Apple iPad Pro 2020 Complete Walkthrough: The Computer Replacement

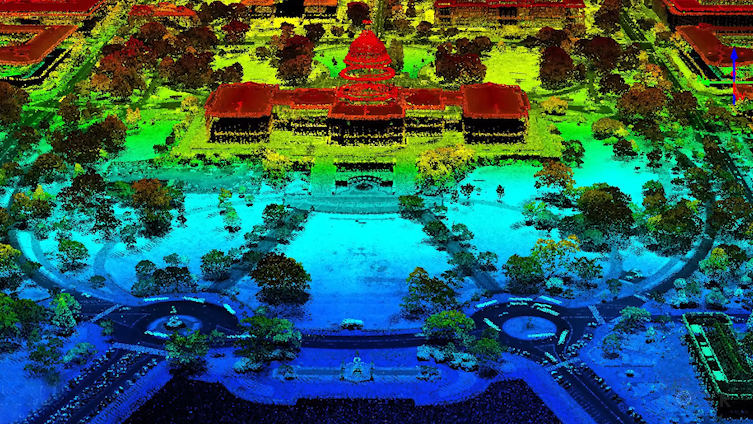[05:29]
But, suffice it to say here, that LiDAR is basically the light equivalent of radar.
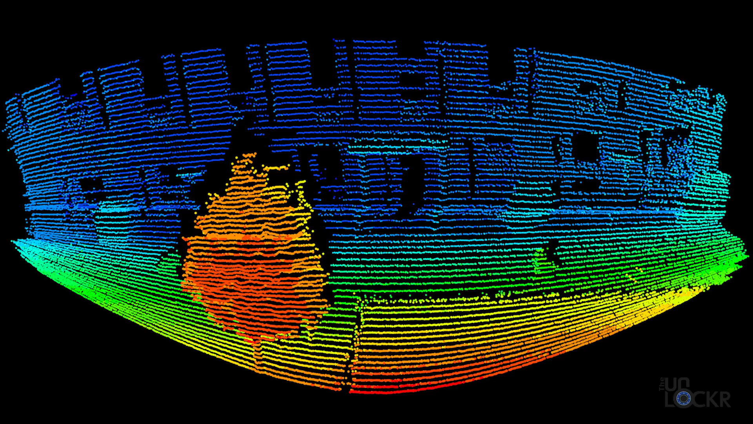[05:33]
So, in a nutshell, it uses pulses of lasers to bounce off objects in front of it and
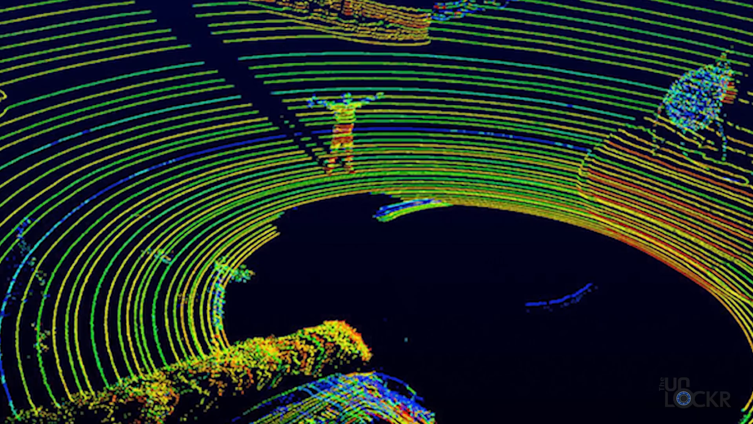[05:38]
then measures the time it takes for that light to come back to the sensor to determine the size, shape, and distance of things around it. Now, why is that on the iPad Pro?